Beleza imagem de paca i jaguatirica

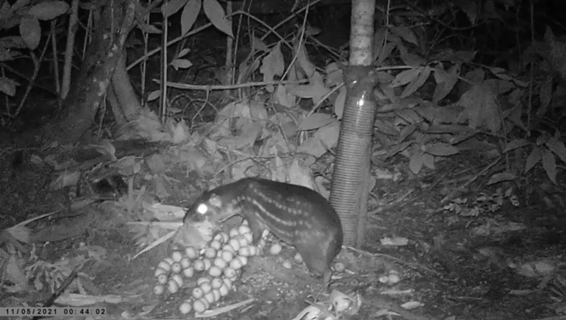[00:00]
Boa noite meus amigos, e aí tudo bem? Passando aqui pra colocar esse pequeno vídeo aqui no canal, né? Vai ter aqui umas pacas, e pra quem não conhece,
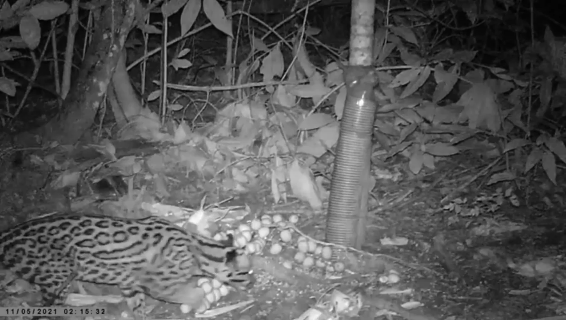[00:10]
em seguida vai ter uma jaguatirica Acho que é no terceiro vídeo, veja que a jaguatirica, né? Mesmo ela tendo na selva rondando, a paca tá lá no fundo, ó Veja aí, ó, lá no fundo vai ter uma paca rondando Ela tá rondando a selva, né? Em busca da paca, ó Mais duas paquinhas Bem no final do vídeo aqui, vai aparecer o jaguatirica E lá no fundo, vai aparecer,